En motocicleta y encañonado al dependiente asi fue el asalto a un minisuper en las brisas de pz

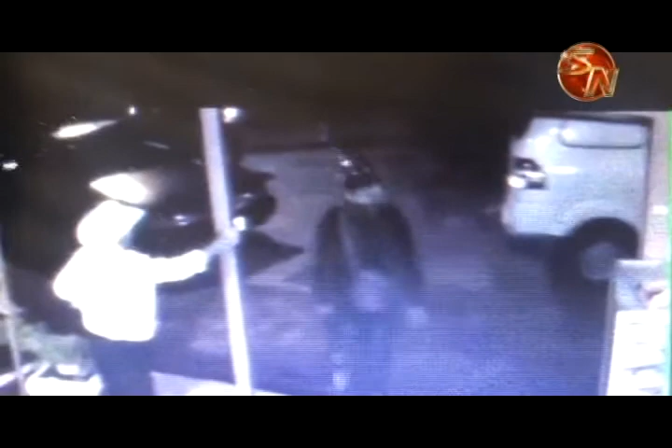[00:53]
one of them ingresa with the casco placed, then encañona the dependiente and proceeds to commit the robbery of 300,000 colonels.